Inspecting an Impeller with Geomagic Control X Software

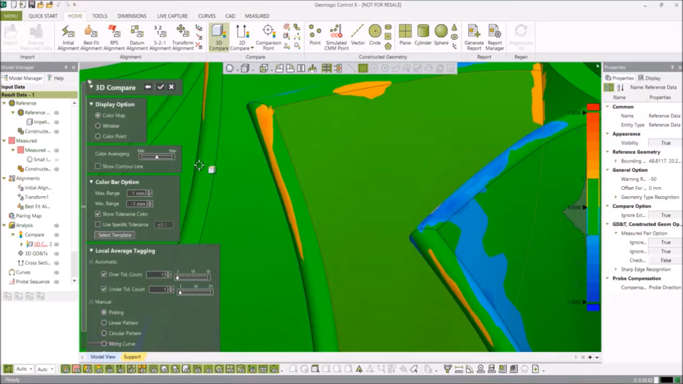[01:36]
The color map just covers the entire CAD model or the reference that you utilize, while whiskers creates lines and a color point just makes it a bunch of dots that display the deviation of the different models.